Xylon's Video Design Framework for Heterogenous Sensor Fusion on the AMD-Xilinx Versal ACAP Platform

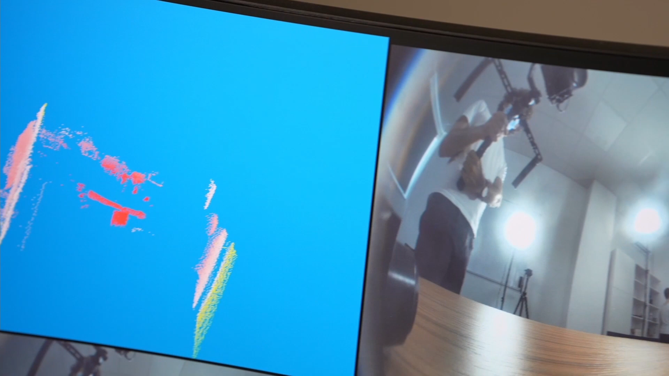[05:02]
And basically, you know, change how you will see lighter image. And of course, lighter still works. And you see the, in that changed image, I can zoom it.